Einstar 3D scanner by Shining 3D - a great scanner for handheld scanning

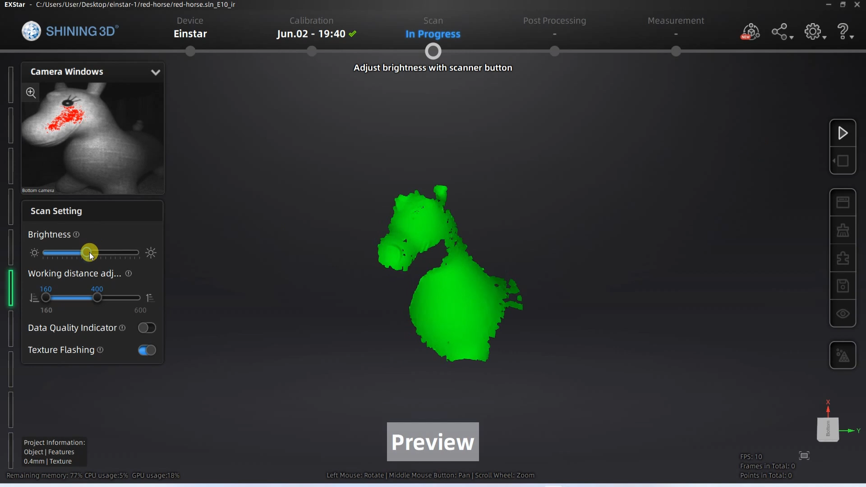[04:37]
I will show you detail only this first scanning and I am starting with the preview and when I am happy with the brightness and the distance then I can start with the real scanning.
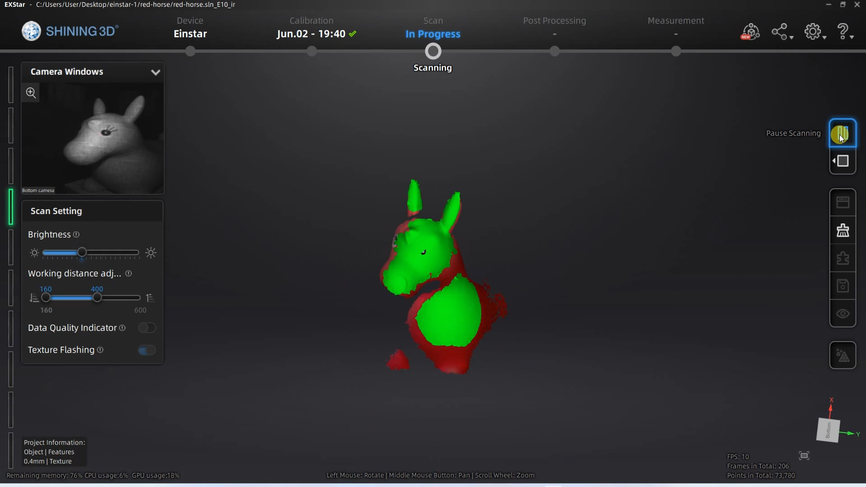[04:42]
And this big view angle is very good, it really follows correctly those frames.
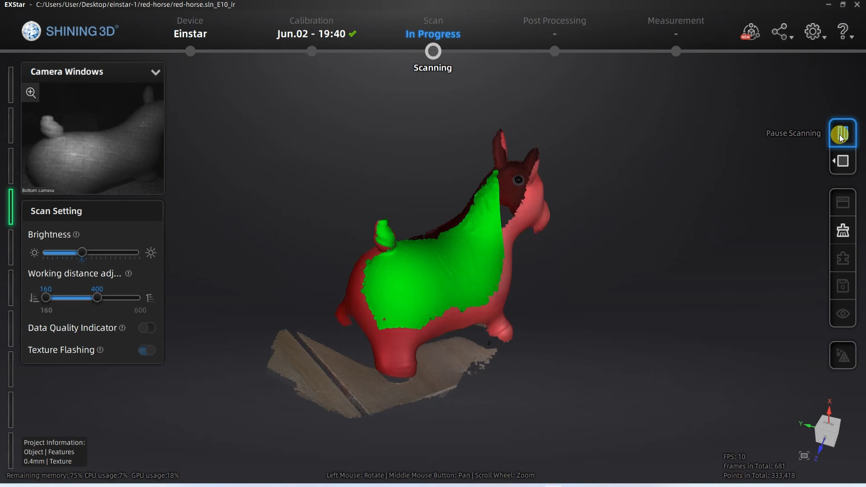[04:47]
And in first pass here I am going around the object holding the scanner in my hand.
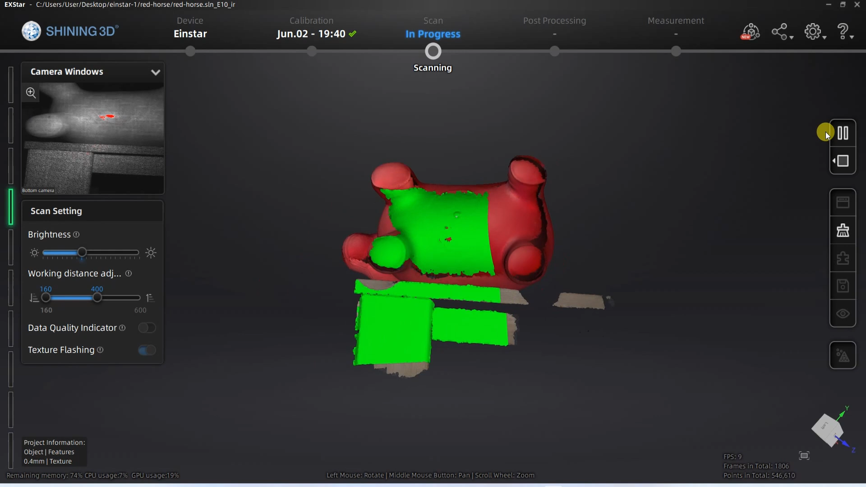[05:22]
And again I can remove the points.
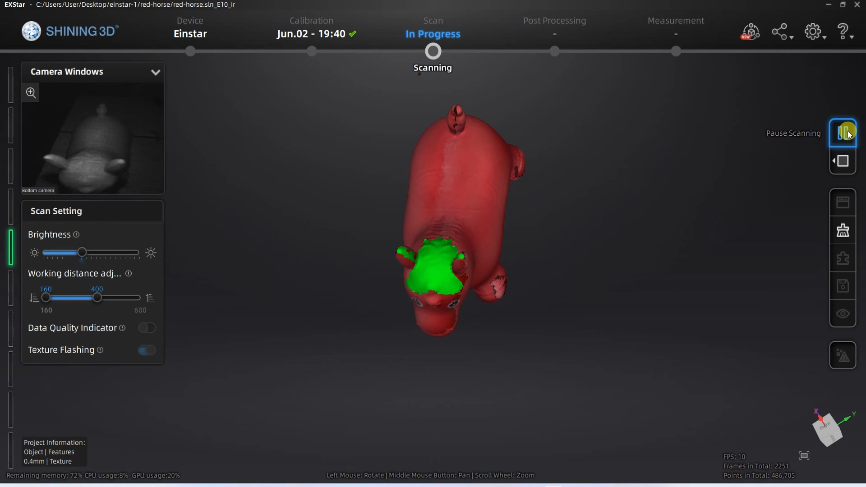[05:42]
And this is the point cloud.
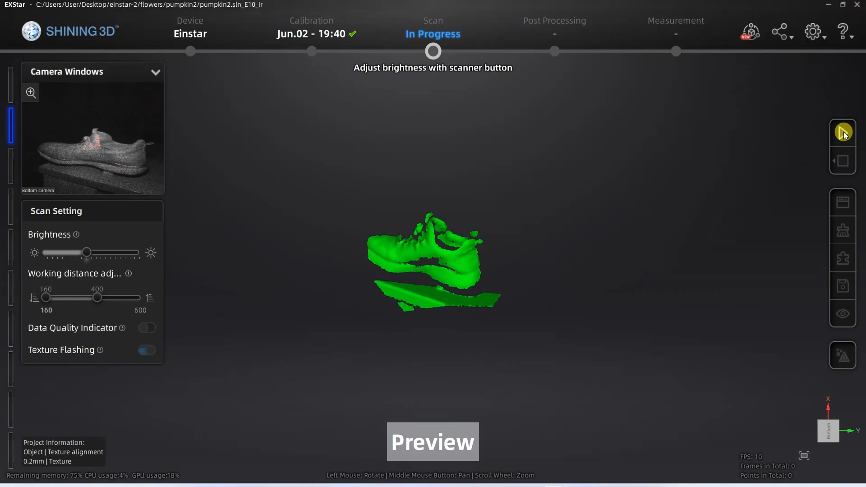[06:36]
This part is speeded up 10 times so after the preview I am starting with the scanning.
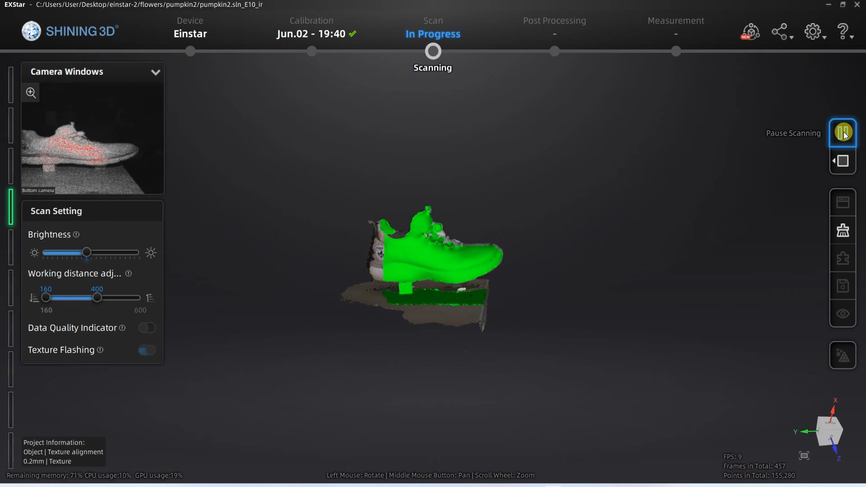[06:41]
I am going around the object holding the scanner in my hand. And then I am removing unwanted points.
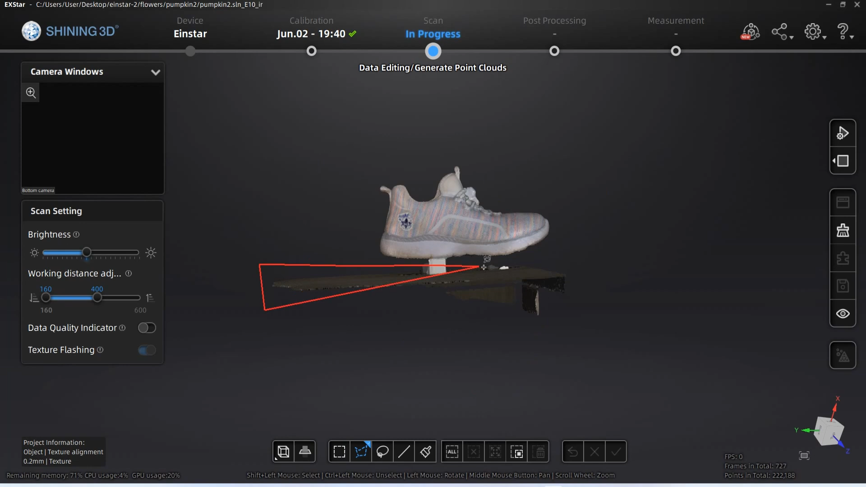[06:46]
The points of this desk. And then I want to scan it from the bottom so I am rotating the shoe.
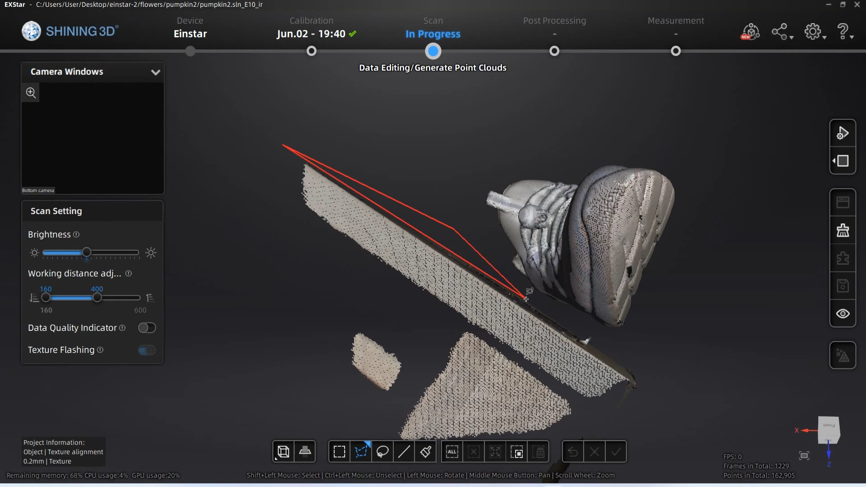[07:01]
Removing all of the points. And then I notice that actually on the other side some surfaces are not scanned.
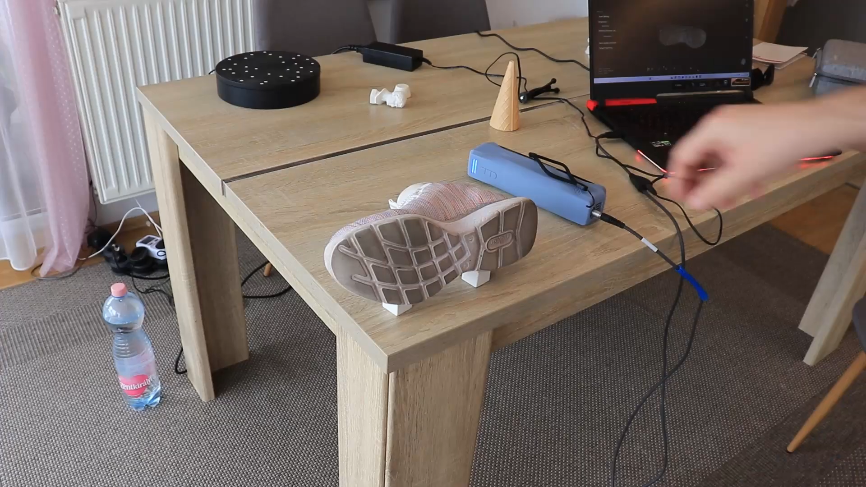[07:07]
So I am rotating the shoe so this will be the third position.
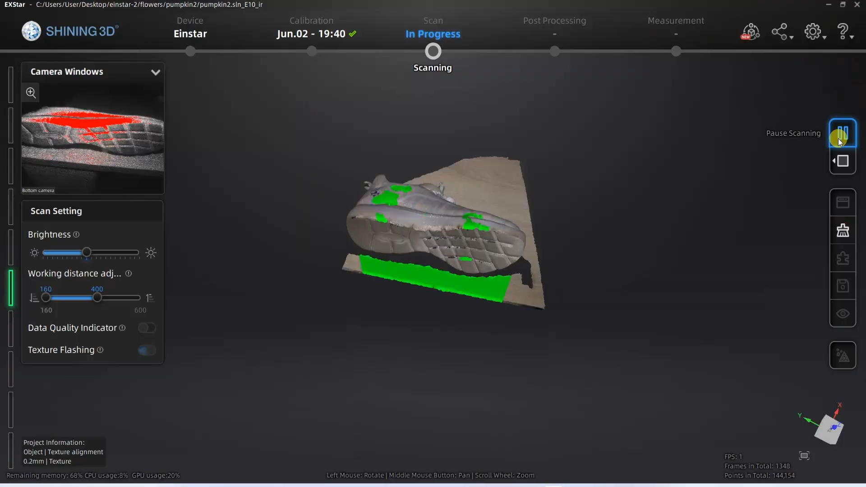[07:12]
And one more quick scan.
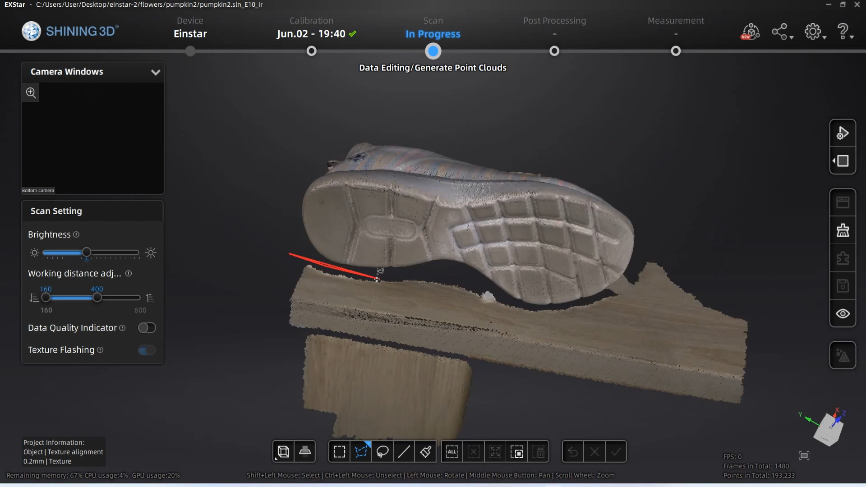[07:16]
Removing the points. And this is the point cloud.
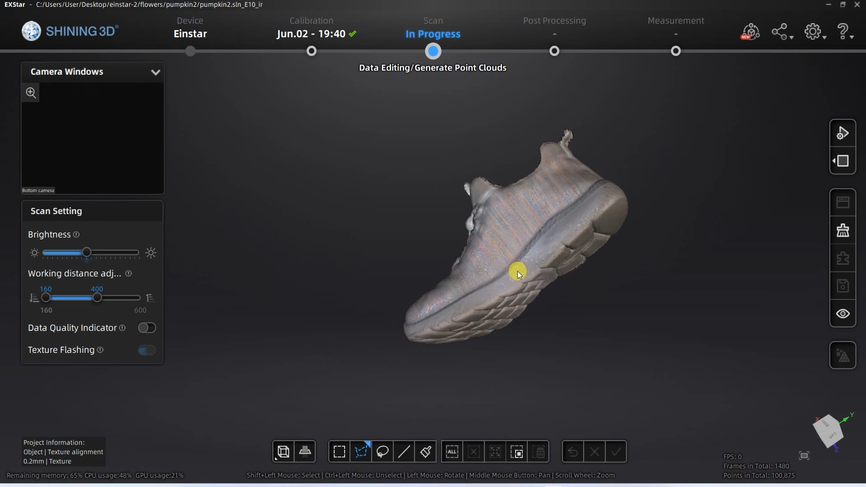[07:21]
Looks very good. Here you can see without the textures.
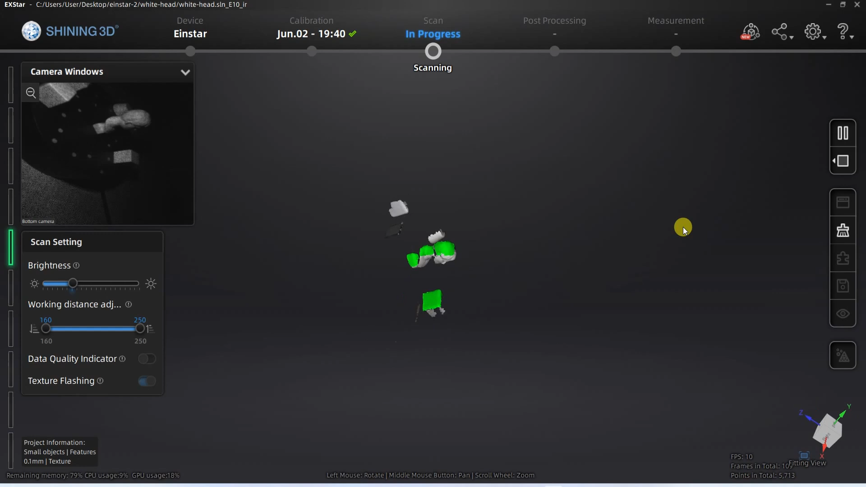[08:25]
And I am scanning here approximately one full turn. And after the processing I am removing unwanted objects which are the helper objects.
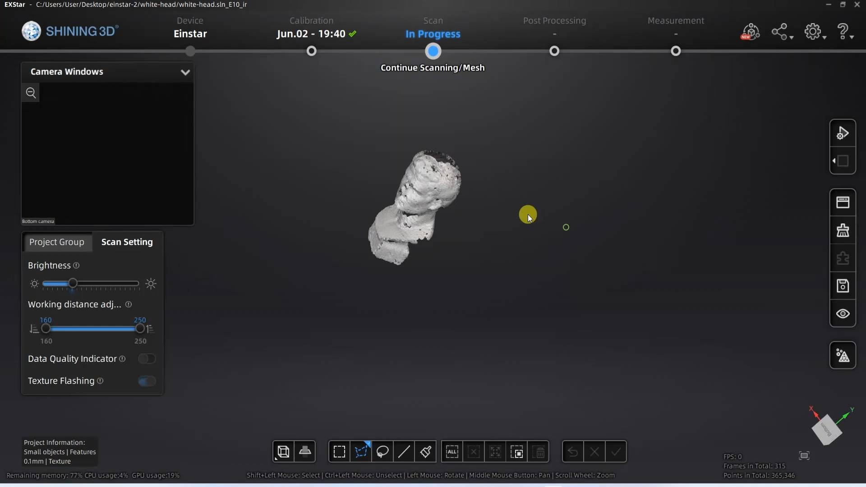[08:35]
Taking a closer look I am not too happy with the results but basically there is a chance that I can get a better scan too. The problem is not in the scanning of the details but in the tracking. Maybe I could do some more experiments but definitely I think we should stick with the recommended minimum size.
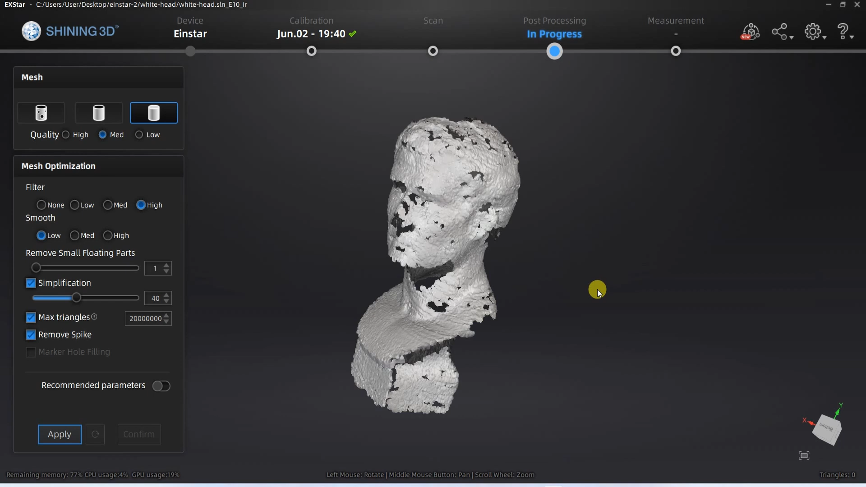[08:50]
Another combination of the turntable and handheld scanning.
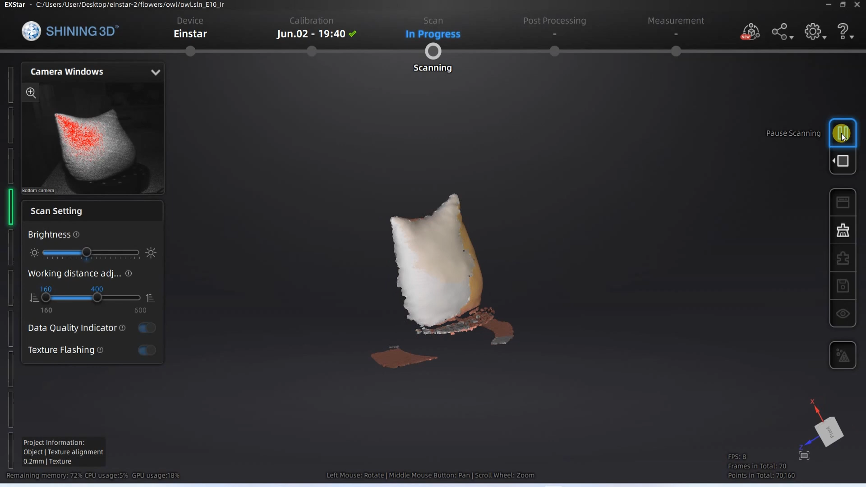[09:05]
The scanning and tracking was smooth. And from time to time I even hold the scanner in horizontal position because with this I can go lower.
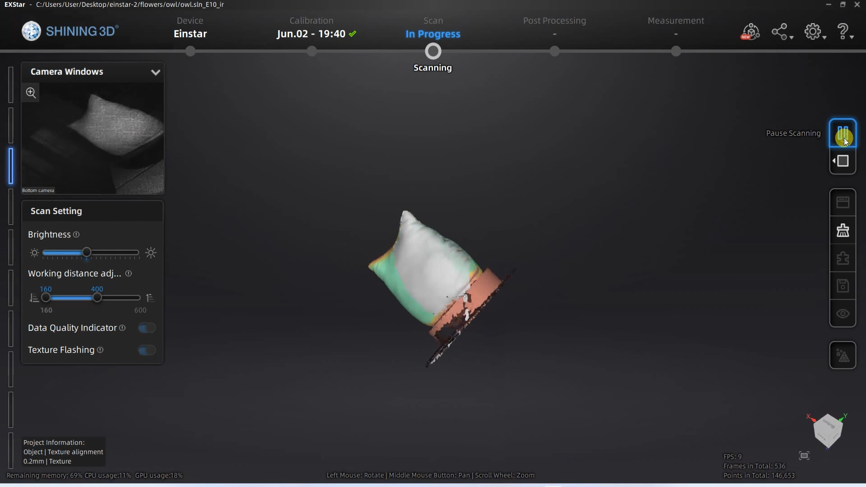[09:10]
And then I am removing unwanted points.
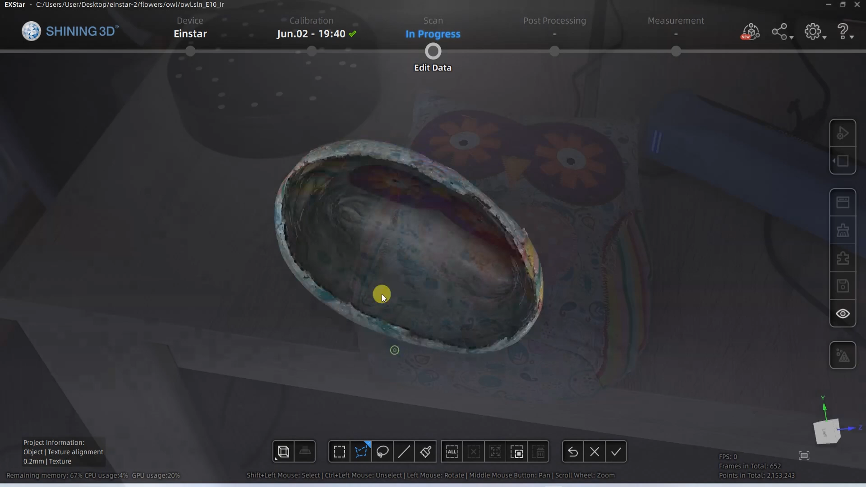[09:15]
Let's see if I can scan it from the bottom using this surface for the starter lining.
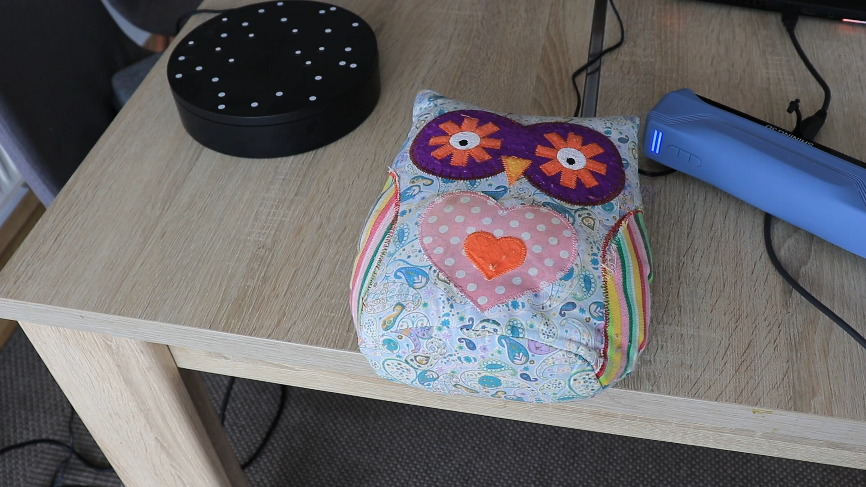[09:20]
New position was recognized correctly and just one move in this position and the bottom part was scanned too.
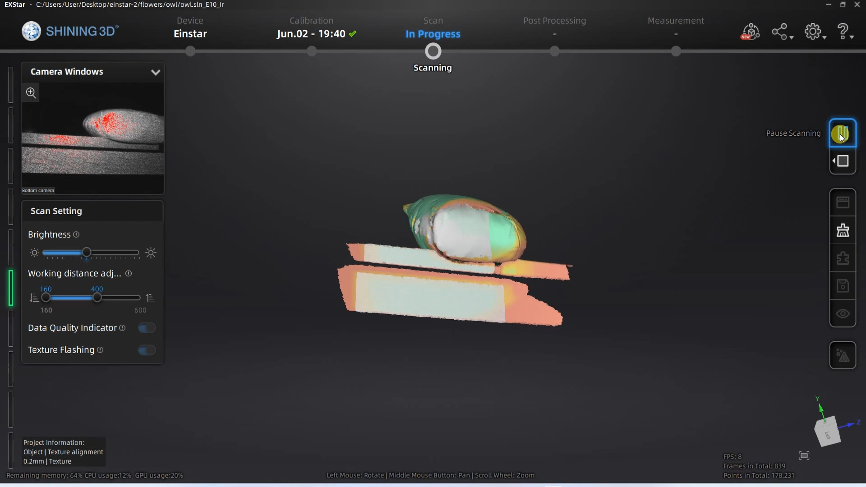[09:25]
And it looks great from any angle.